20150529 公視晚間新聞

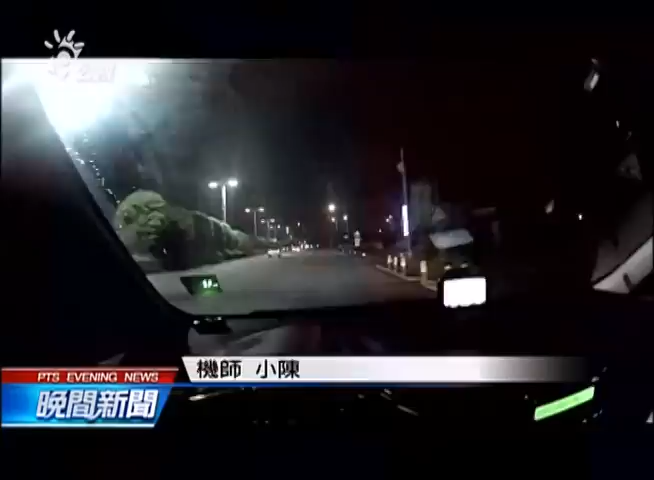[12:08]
凌晨两点即使小陈开车出门准备接下来六天的飞行任务为了证明工作的状况他自行带着摄影机从报道到登机一路记录